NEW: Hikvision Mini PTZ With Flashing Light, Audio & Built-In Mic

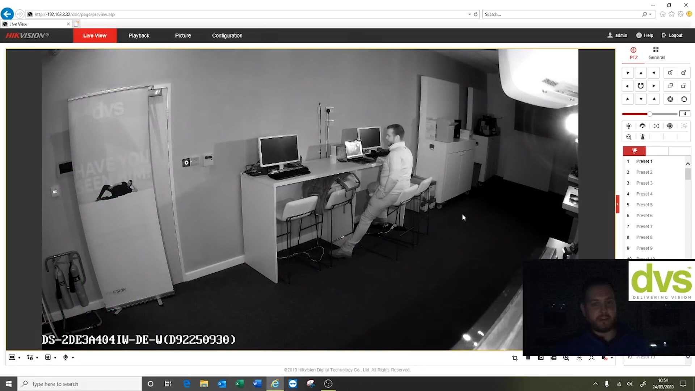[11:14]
You can see that's going now. It picked up some movement over in the left-hand corner. But that's about it, guys. Lovely image, day and night. Really powerful little device. If you need anything, please let us know. Any questions, again, please contact us. Don't forget to like, share and subscribe. Other than that, we'll see you next week for another how-to video. Stay safe and take care. Cheers.